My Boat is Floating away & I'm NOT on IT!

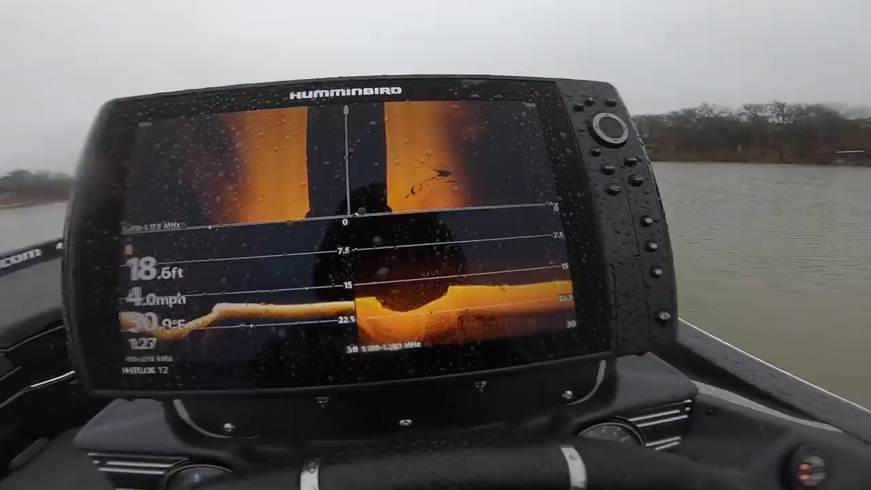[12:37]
On screen: speed 4.0 mph
I'm starting to mark some fish on these breaks here, but they look suspended,
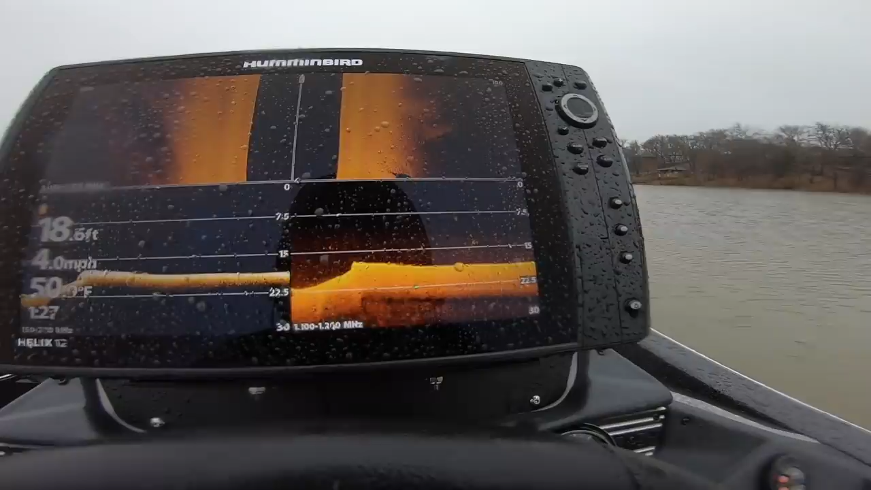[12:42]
On screen: speed 4.0 mph
which I'm not surprised by since the water looks like, you know, mud. These fish are not grouped up, which is not what I'm looking for, but I'm going to idle all around this, this creek arm.
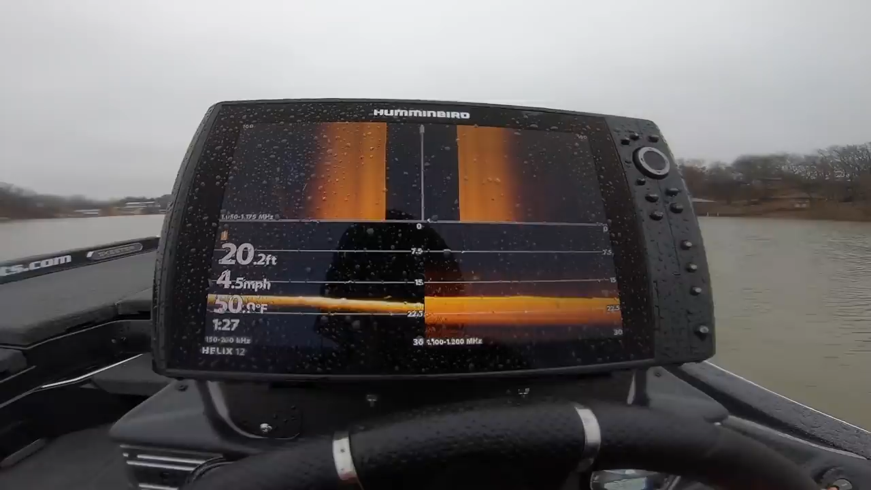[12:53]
On screen: depth 20.2 ft, speed 4.5 mph
I'm going to go the main lake, see if I can find the cleanest water and see where I can find the most fish stacked up.